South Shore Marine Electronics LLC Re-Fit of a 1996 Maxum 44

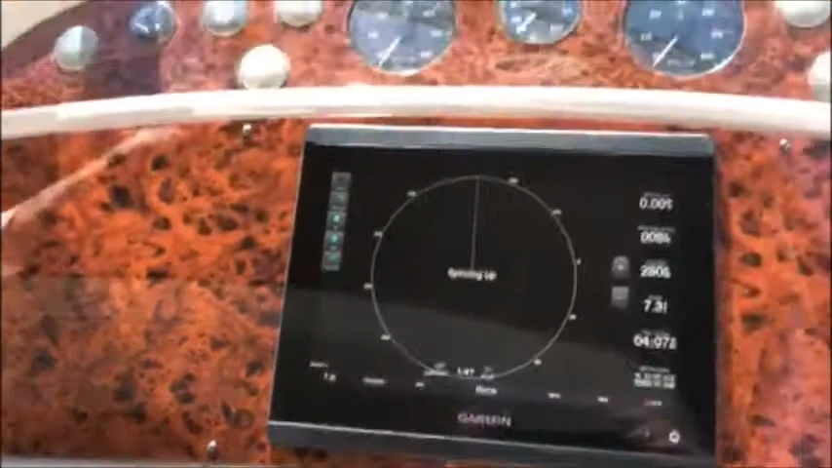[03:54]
It's spinning up, and we will have radar return here momentarily.
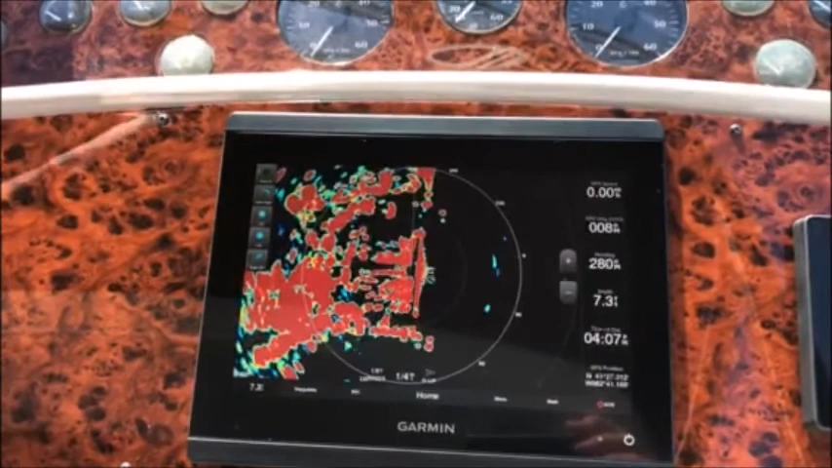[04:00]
And there it is, and that's a 48 RPM speed, which is nice. Just keeps track of targets a little bit better than the 24 standard RPM. Of course, that's adjustable, but I like the 48 RPM. Great radar picture. Garmin really makes good radar. They really do. There's really no trashing on it.
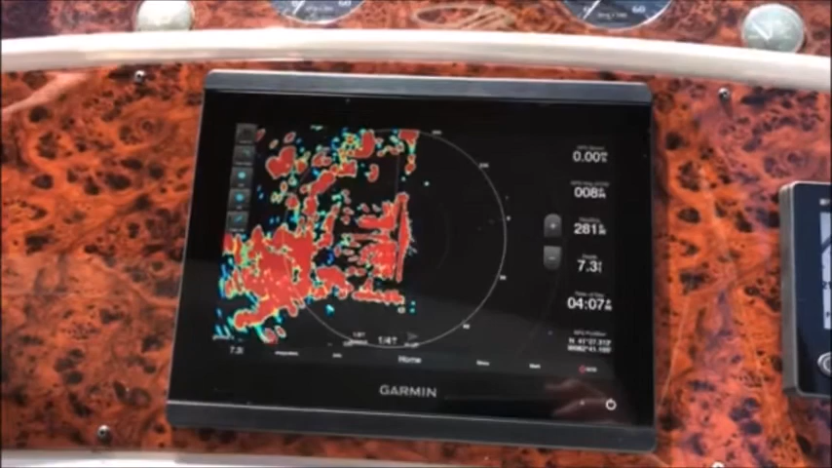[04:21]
You'll see the depth at 7.3 feet. There is not a sounder on this module. This is not an XSV module. It is just a standard 8610. We're using a NEMA 2000 transducer to feed that speed or depth information to it.